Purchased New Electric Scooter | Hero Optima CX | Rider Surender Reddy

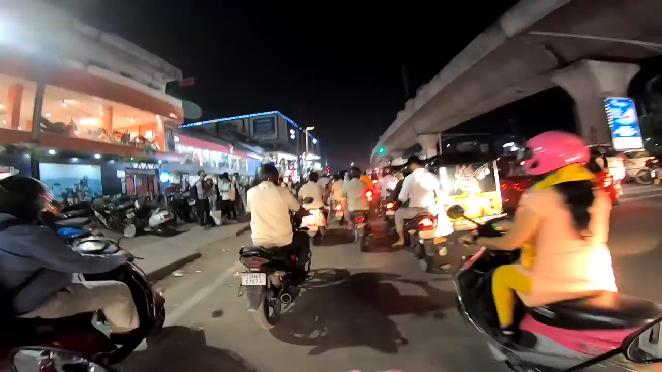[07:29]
ఏదో మొత్తం మీద సింపుల్గా అట్లా డెలివరీ అయితే అయిపోయింది
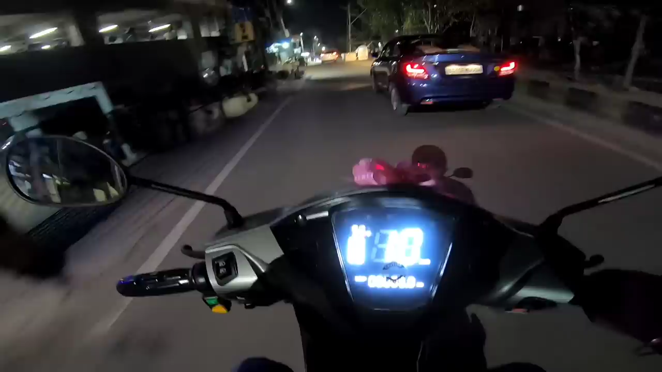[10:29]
మరి ఎంత ఇస్తుందో తెలియదు మైలేజ్, బట్ 5 కిలోమీటర్స్కి తప్ప పడిపోయింది ఒకటి.
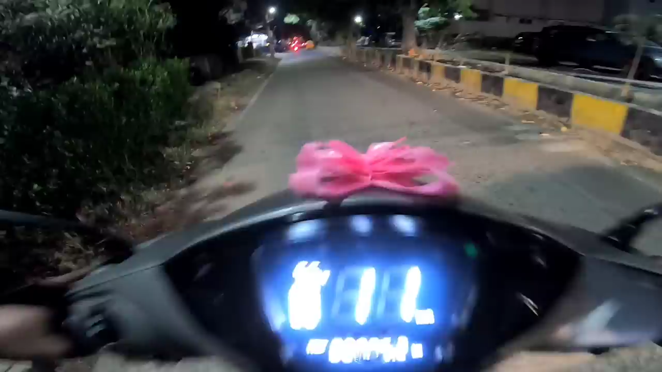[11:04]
అంటే ఇంతకుముందు తీసుకున్నాయన, ఇట్లా స్పీడ్ బ్రేకర్స్ దగ్గర వచ్చినప్పుడు కొంచెం అట్లా రఫ్గా వెళ్ళిపోతే కింద తగులుతుందంట, గ్రౌండ్ క్లియరెన్స్ చాలా తక్కువ ఉంది, జాగ్రత్తగా నడపాలని చెప్పినారు ఆయన.
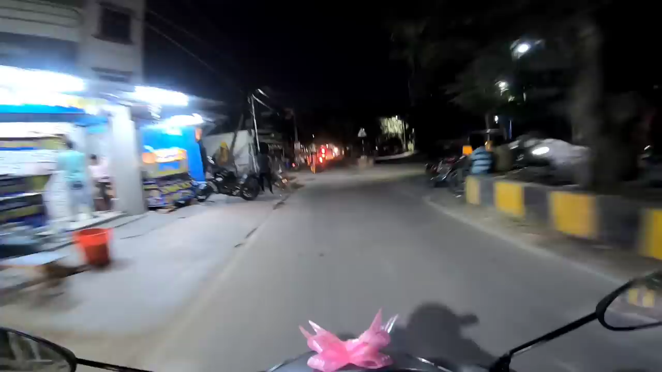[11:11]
అండ్ ఈ బండి వచ్చేసి 45 కంటే ఎక్కువ వెళ్తుంది కదా స్పీడు, సో కంపల్సరీ రిజిస్ట్రేషన్ లైసెన్స్ కంపల్సరీ బండికి. మనది ఎలక్ట్రిక్ బండి కాబట్టి దీనికి గ్రీన్ నంబర్ ప్లేట్ వస్తుంది.